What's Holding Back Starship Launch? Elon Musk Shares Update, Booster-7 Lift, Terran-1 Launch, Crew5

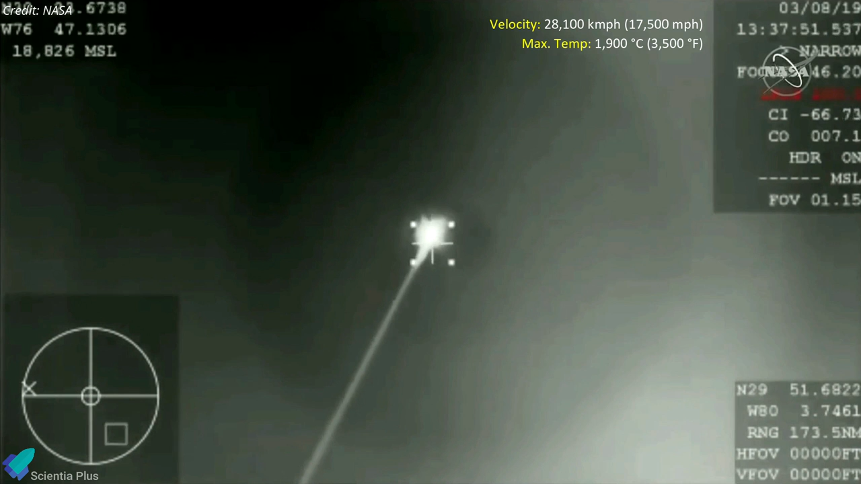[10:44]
and the maximum temperature it will experience will be more than 1,900 degrees Celsius. Once the spacecraft enters the Earth's atmosphere, two sets of drogue parachutes will be deployed, followed by four main parachutes.